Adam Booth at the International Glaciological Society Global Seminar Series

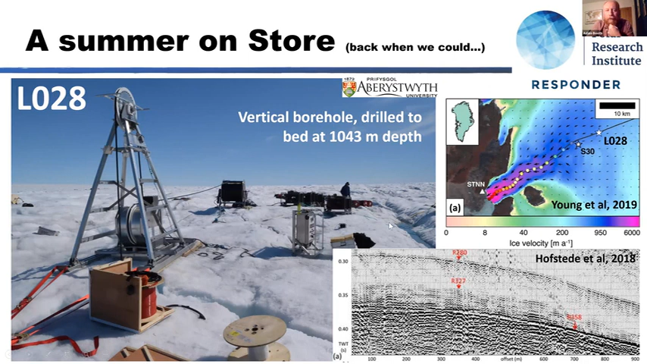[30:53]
drill hose going through um there's a spool of fiber optic cable that's ready to be deployed as soon as we um as soon as we ready um and we drilled down to the bed at um 1043 meters depth now uh this is a video i'm going to show you what happens in here is that the um this is the the borehole full of